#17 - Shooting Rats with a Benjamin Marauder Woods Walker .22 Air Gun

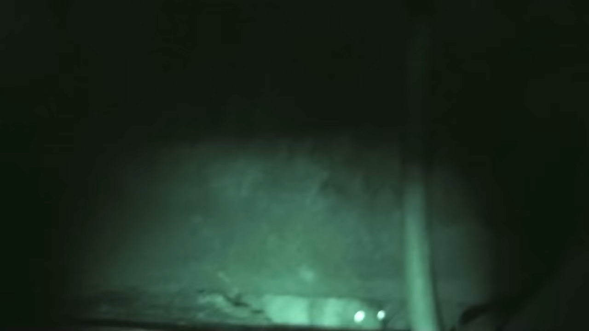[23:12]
It's just air and pellets.
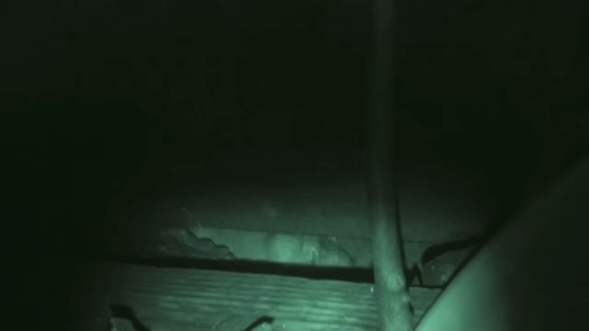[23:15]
I really am impressed with the Woods Walker as a tool. Shooting through this crack in the, in the boards is just not something you consider as a problem at all.
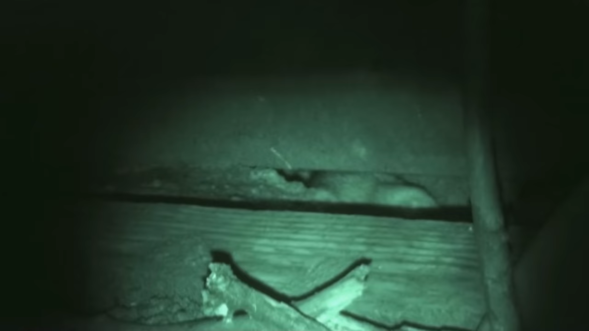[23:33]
You can place your shots about it, about where you want them.
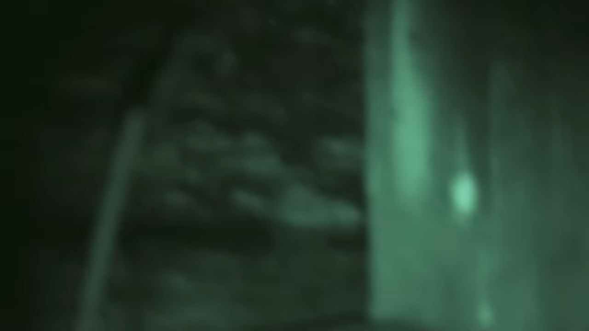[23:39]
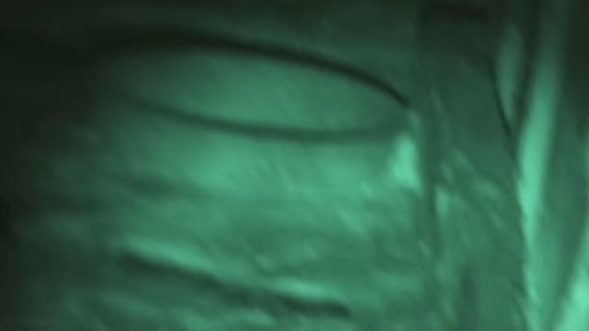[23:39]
This is where they feed grain to the calves.
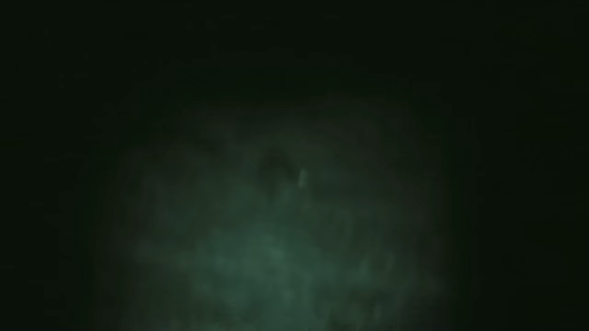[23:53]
This is a head shot believe it or not.
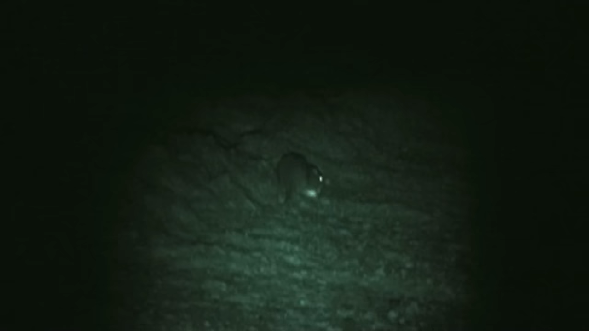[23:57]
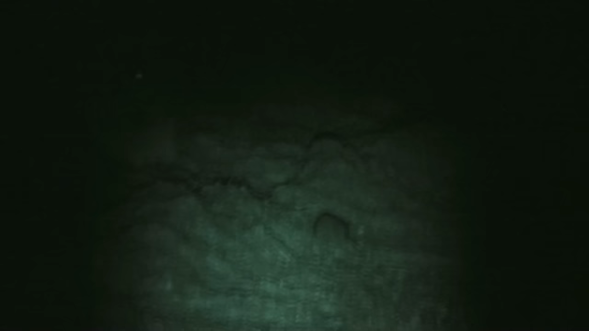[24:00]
See him go down and start with the kicking. See his partner back there behind. But we've got some pretty close quarters here. The feed is soft enough that I'm confident that a pellet that misses or that passes through is going to be absorbed.
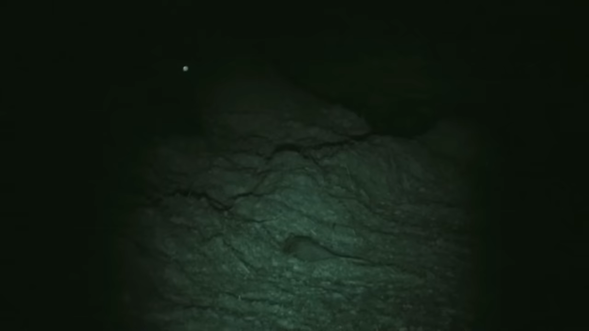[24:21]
And I choose my angles carefully so that I'm not shooting directly toward the cattle. But this is often where you have the opportunity to kill the rats.
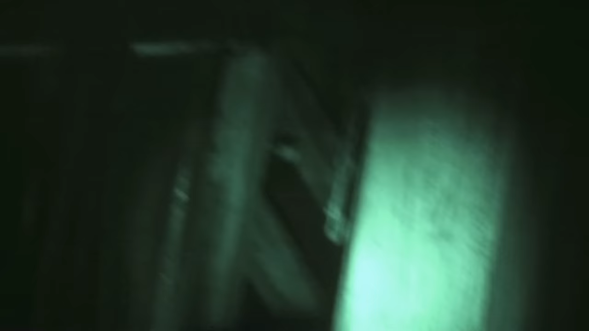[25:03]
The rats in this video were all shot in the last week of January, first week of February of 2016. So this is a, one of the most recent hunts that I've been on.
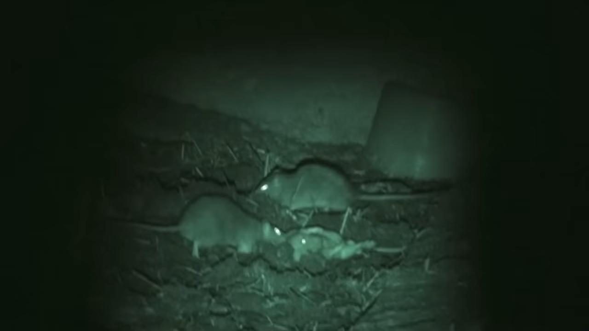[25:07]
Here's the guy we talked about earlier.
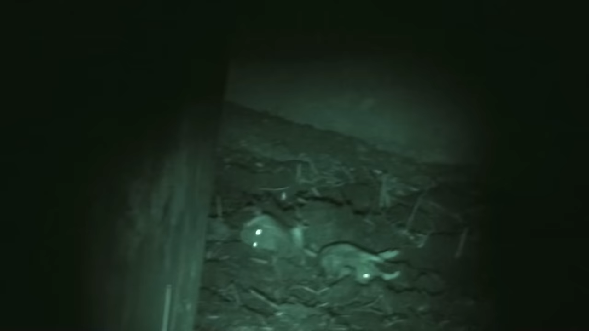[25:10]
He was shot in that pipe off to the right.
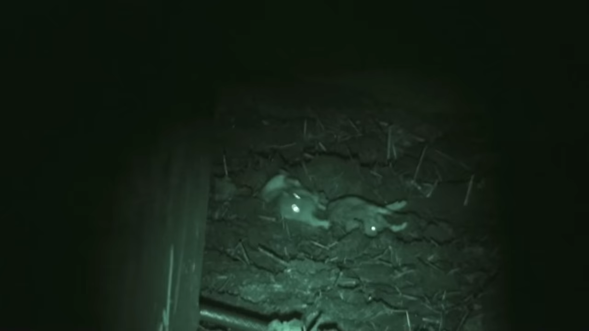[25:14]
And when I came back later, this rat was dragging him away.
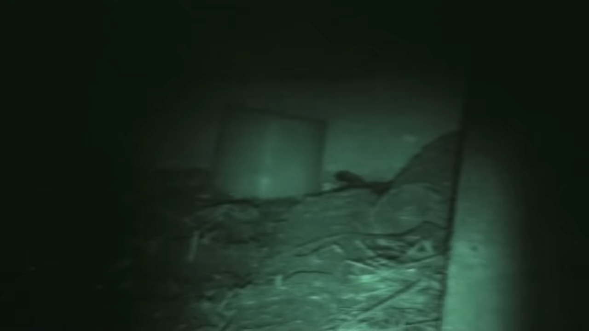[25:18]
I don't know if he was going to have a wake for his buddy or whether he's going to eat him. I have no idea.
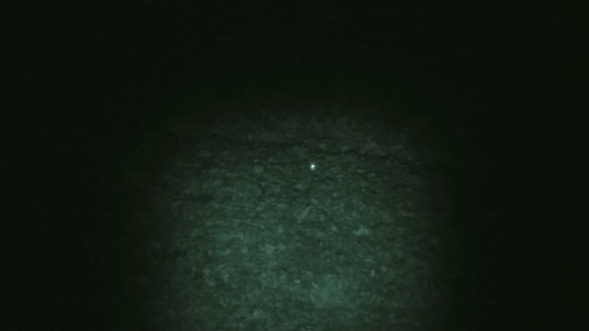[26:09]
Oh, I'm going to play hide and seek here. Well, it didn't work. Well, it didn't work.
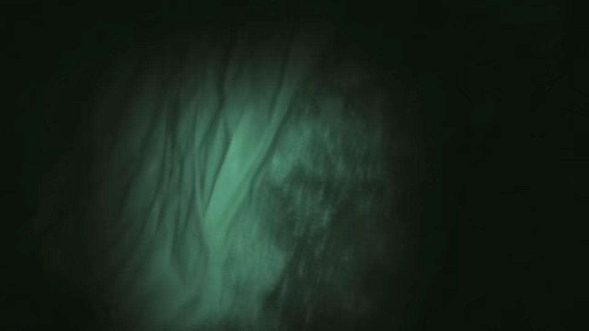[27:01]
This is in the feed bunker at the neighboring cattle operation.
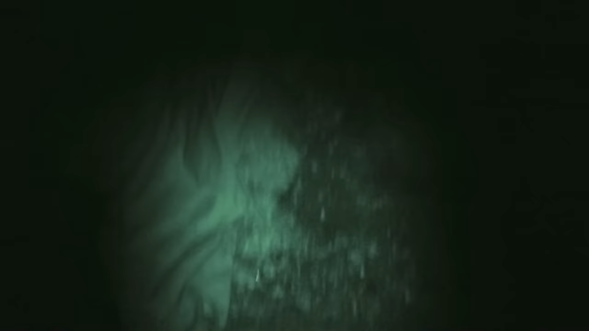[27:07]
And this guy had his head stuck out and you can see him bleeding out.
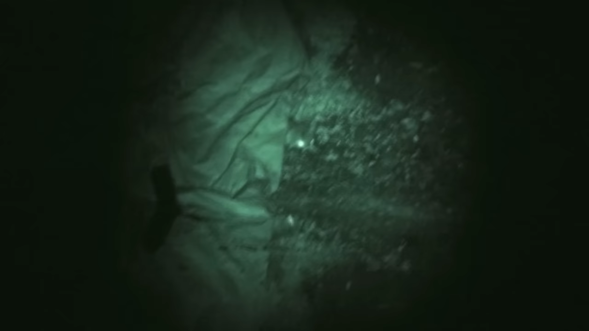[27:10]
Well shot, dead rat. I like in the video, as a photographer, I like the reflection.
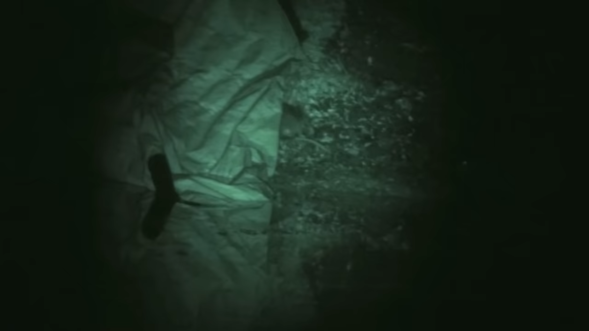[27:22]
And his buddy comes along and I shoot right over the top of his head.
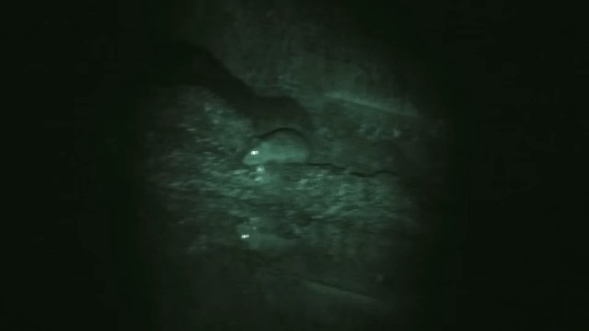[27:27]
He should have ran away when he had the chance.
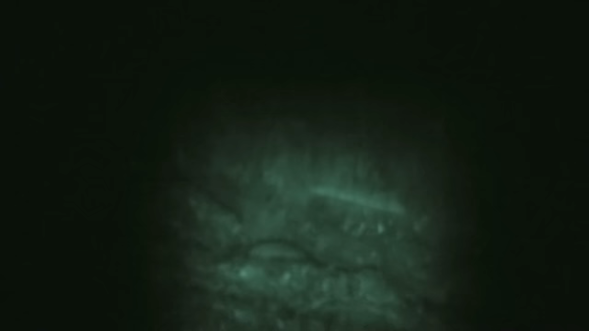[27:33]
He took that one right in the side of the head. And he is one dead rat.